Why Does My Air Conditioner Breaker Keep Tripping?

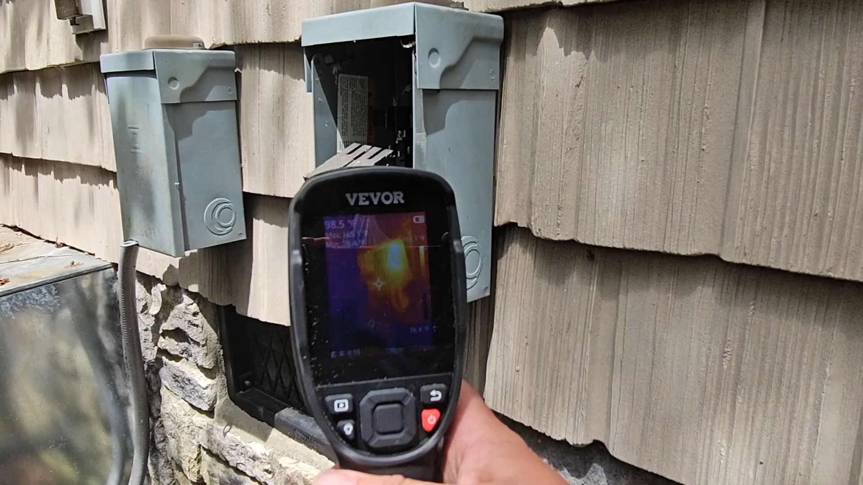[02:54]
Oh, it looks like it's red. And what does it say on that thermal imaging camera? 168 degrees. Looks like it's really hot right there in the middle of that breaker. And now I'm going to use a little temp gun here.
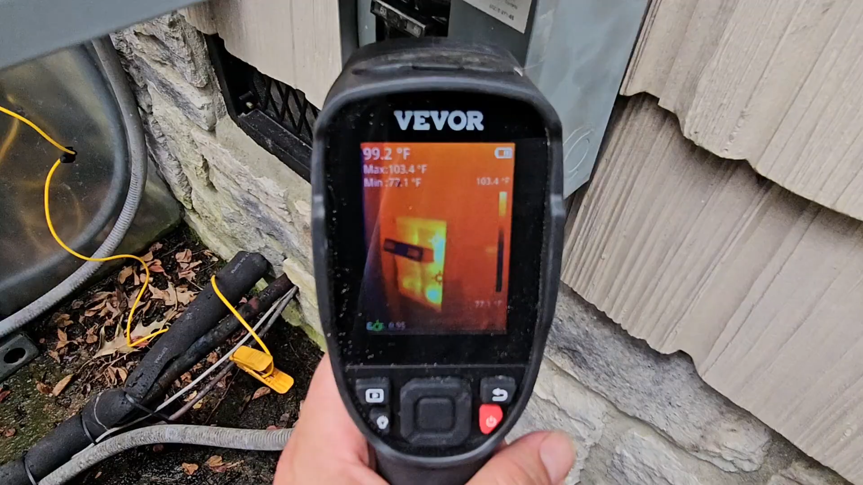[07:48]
On screen: spot 99.2°F, max 103.4°F, min 77.1°F, scale top 103.4°F
It's about 103 and that's from the front. Looks like it's getting hot.
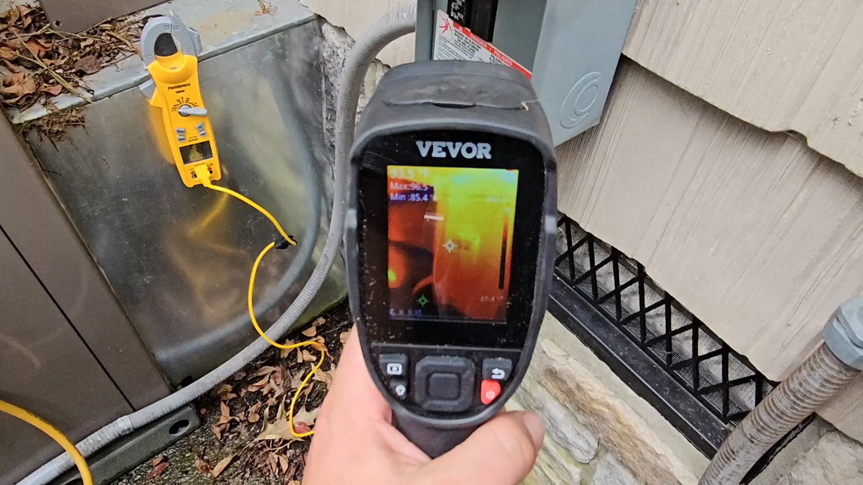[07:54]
Check out this other one. 95. It just shut off but both systems are running. I've actually found out what the issue is and I'm going
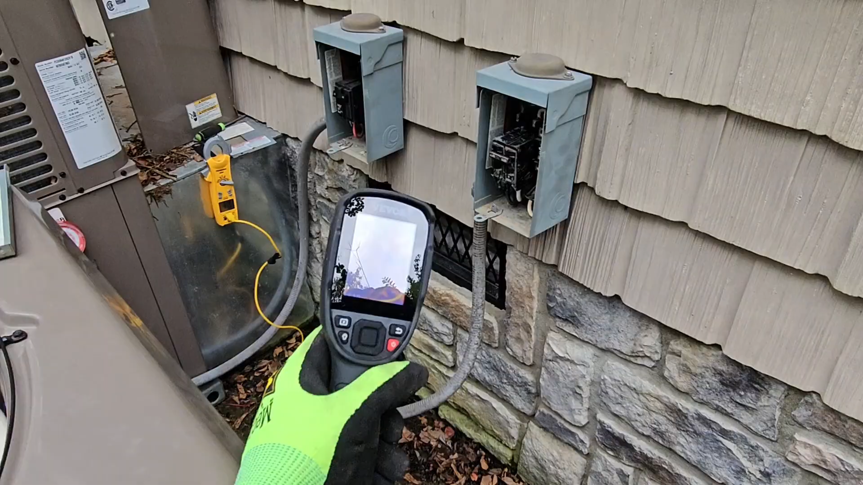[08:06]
to tell you what it is right after I show you what the temperature is of the breaker.
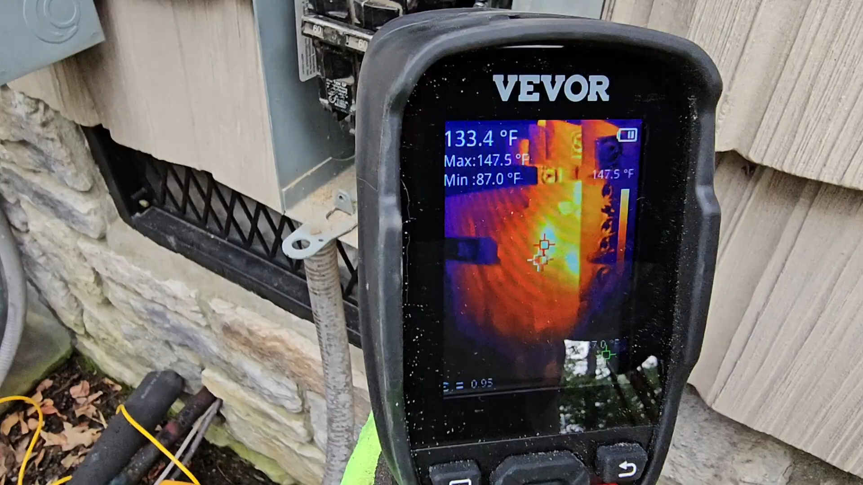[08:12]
On screen: spot 133.4°F, max 147.5°F, min 87.0°F, scale top 147.5°F
147 degrees. The unit hasn't been running 15 minutes and it's already super hot. This one, 94 degrees.
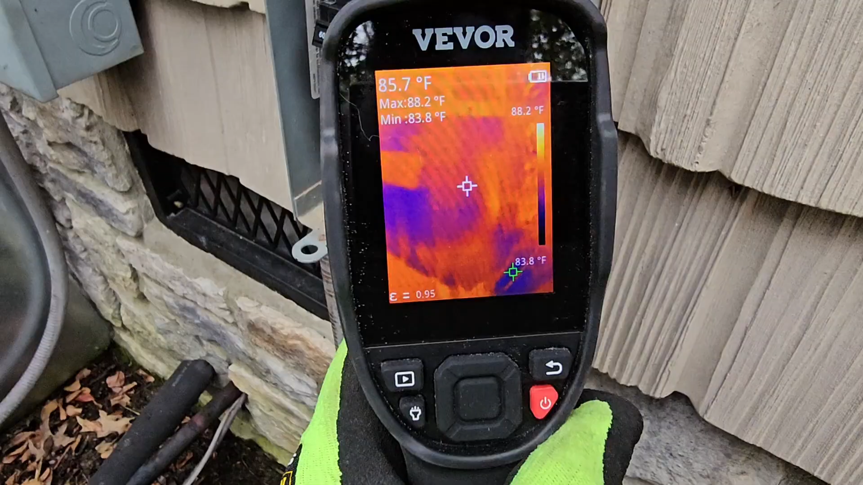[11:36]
On screen: spot 85.7°F, max 88.2°F, min 83.8°F, scale top 88.2°F
It's not getting hot. Now we have the right breaker. Now we're going to do a voltage check.